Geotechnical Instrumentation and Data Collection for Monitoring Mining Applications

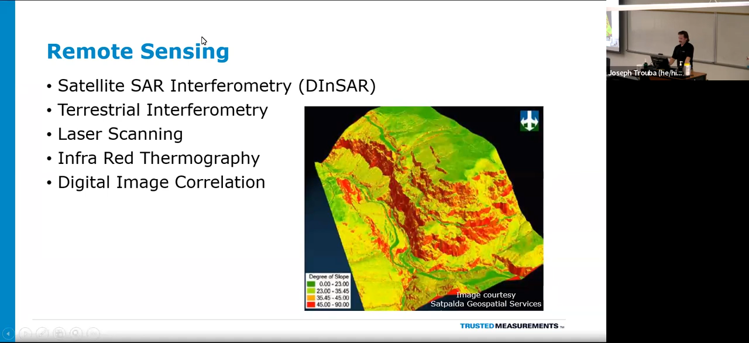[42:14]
terrestrial interferometry, laser scanning, infrared thermography, and digital image correlation. Hard to say. So satellites are interferometry. They're basically radar images collected by satellites in that area over time. So you take the same shot over time, and then it's possible to measure millimeter displacements of ground and structures over time. So you can see a slope moving, or structure moving, and very small.
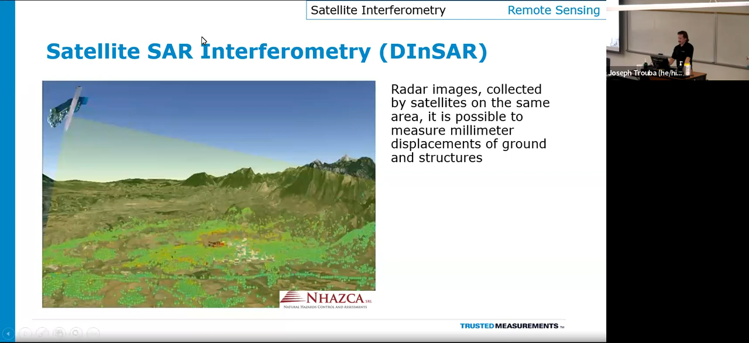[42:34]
And then terrestrial interferometry allows monitoring of displacements of structures with natural elements,
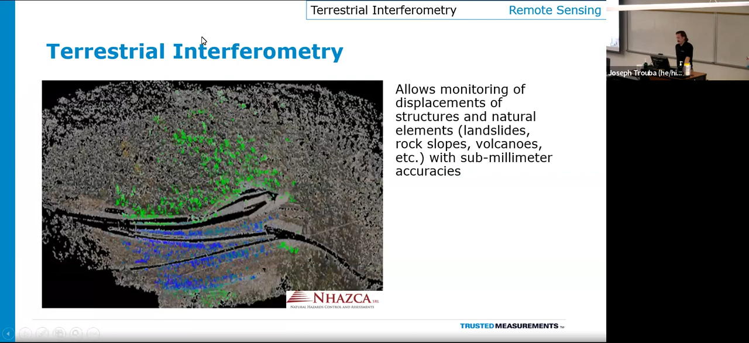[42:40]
such as landslides, rock slopes, volcanoes, with sub-millimeter accuracies. With laser scanning, this allows for 3D high resolution digital models to be collected with both structures, infrastructure, slopes, landslides, open pits.
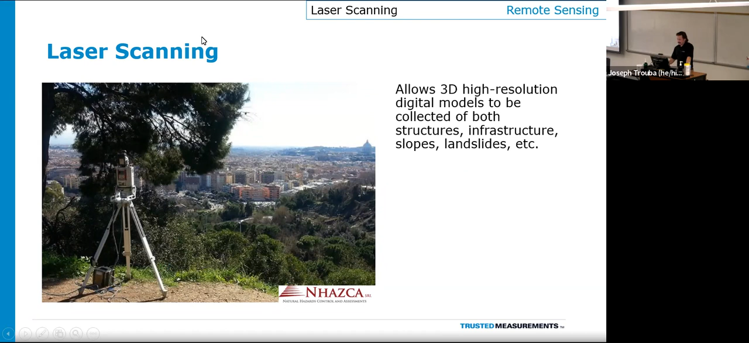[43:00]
Infrared thermography assess the superficial temperatures, infrared radiation intensity emitted by the objects of field of view.
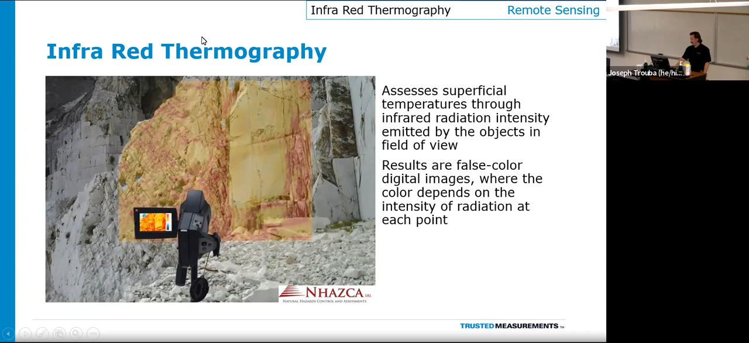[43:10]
The results are false-colored digital images, where color depends on the intensity of radiation at each point. And finally, digital image correlation.